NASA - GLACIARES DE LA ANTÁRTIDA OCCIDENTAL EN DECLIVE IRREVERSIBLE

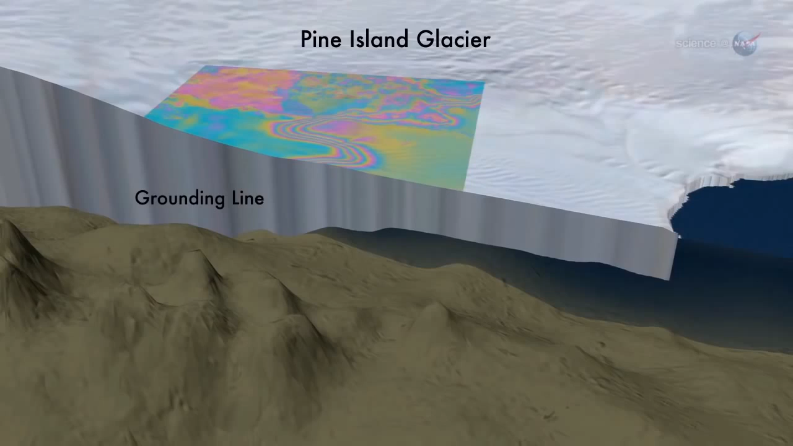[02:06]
By analyzing the flexing motions, they were able to trace the grounding lines. This led to a key discovery.